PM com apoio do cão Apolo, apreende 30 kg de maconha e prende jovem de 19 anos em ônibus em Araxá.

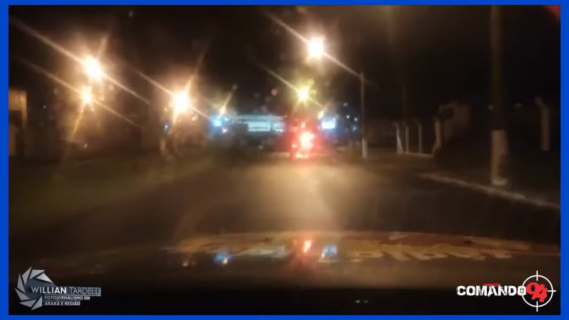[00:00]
Boa noite pessoal, a live são exatamente aí 11 horas e 40 minutos A live eu acho que não vai ficar muito boa não pessoal, porque tá chovendo Tentando melhorar aqui a qualidade aqui pra vocês, mas não tá dando, tá muito ruim Tá chovendo e a gente não tá conseguindo fazer Vou ligar o desembaçador um pouquinho aqui maior Pra ver se melhora um pouco pra vocês Tá dando pra vocês verem alguma coisa aí,